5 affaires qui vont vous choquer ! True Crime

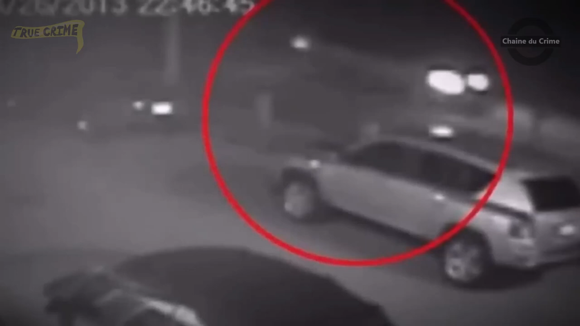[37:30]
Par la suite, les images de la Homestead Tavern ont montré la même camionnette se dirigeant vers le nord sur Grandhaven Road une minute plus tard.